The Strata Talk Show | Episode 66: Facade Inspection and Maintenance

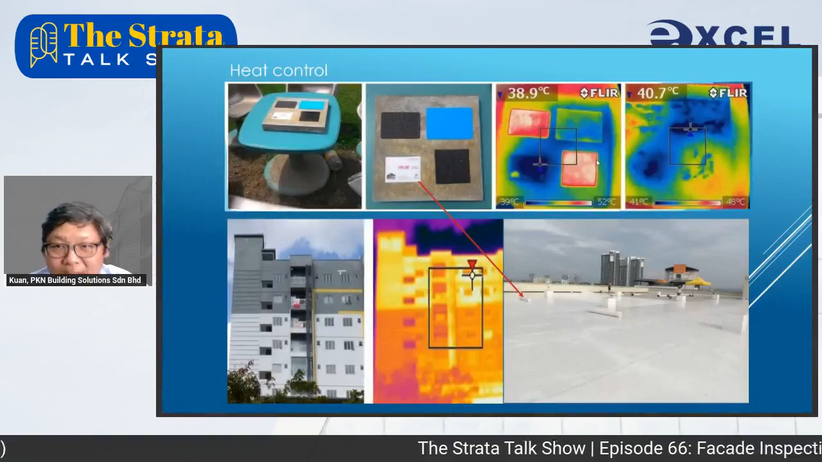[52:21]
So, and okay, I have done an experiment in my own house with different type of material for roofing purpose. Okay, as you can see, some are torch membrane, some are single ply membrane with different colors, and we discover the white color membrane have a very strong reflectance that can control the temperature of the flat roof, you know.
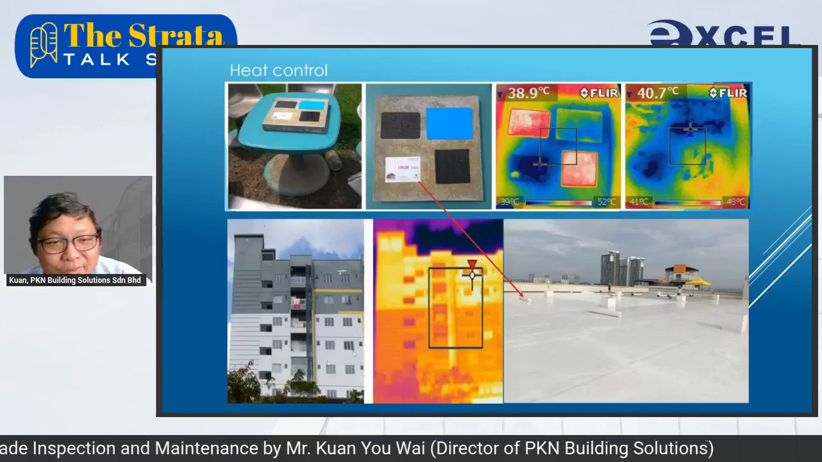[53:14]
This type of heat is ideal in Europe and North America, but not in Malaysia. It will cause our building to crack. And the lower photo for the facade, as you can see, okay, external wall with dark gray and light gray color. Apparently, dark gray absorb more heat. Visually, there are more cracks, you know. And light gray absorb less heat under the infrared. So without the expansion and contraction,
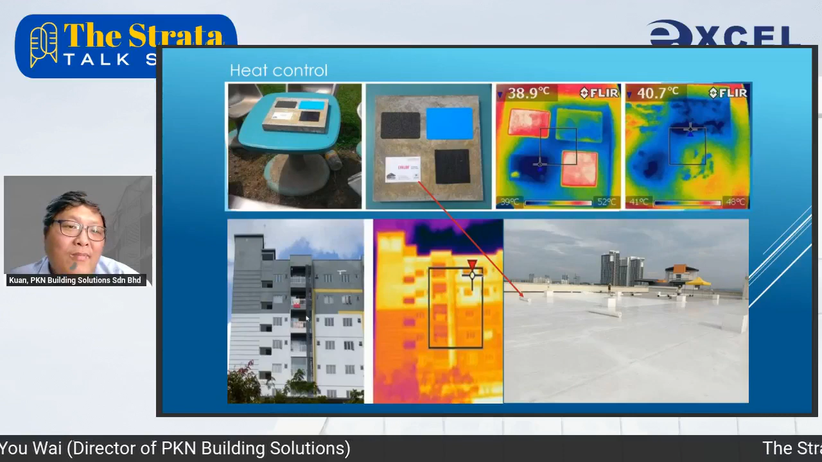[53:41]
there will be less crack for area with lighter color. Hence, there is a correlation that I can see about the
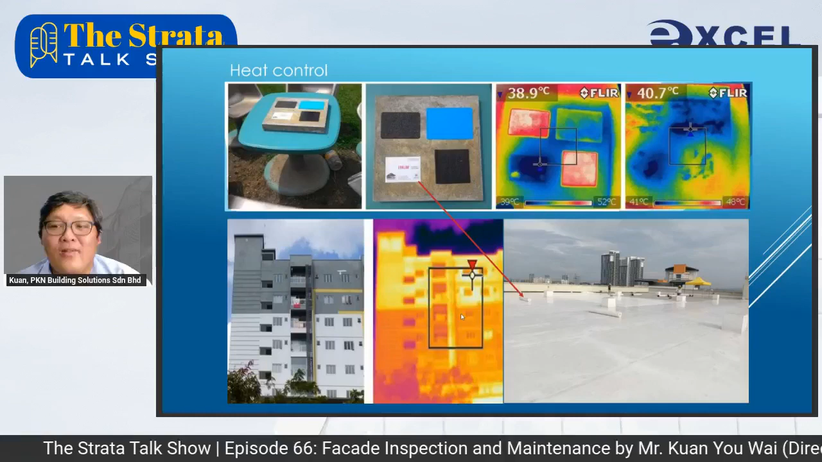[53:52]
colors as the material as well as the heat suffer from or absorbed by the building. When it comes to concrete, well, KPKT have guideline or recommendation, you know.